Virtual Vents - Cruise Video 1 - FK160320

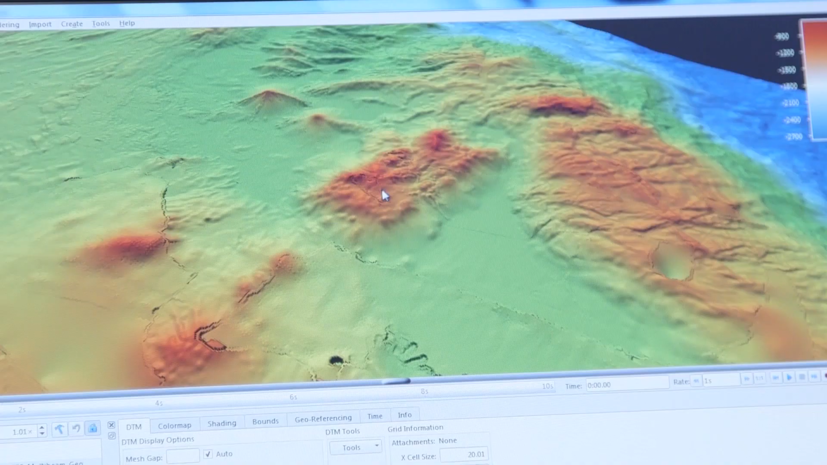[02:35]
So this creates an environment that is very active, in fact, more so than just about anywhere else in the oceans today.
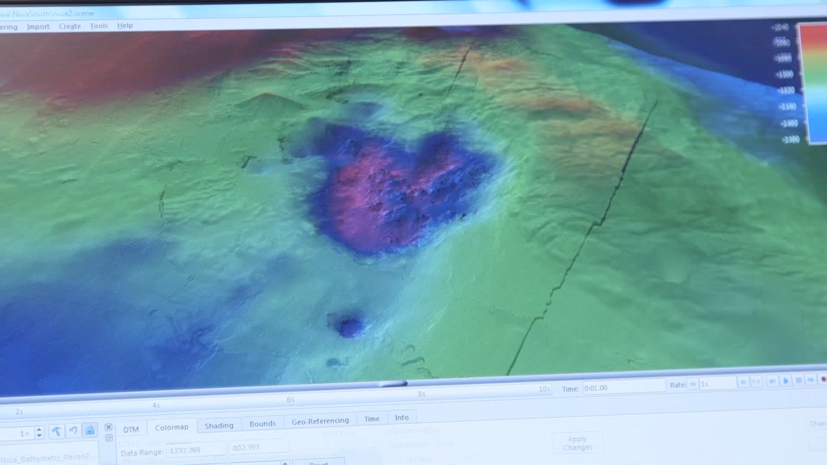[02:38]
This is the volcano crater. It's about 500 meters across. And in here you can see that there are some pinnacles in here.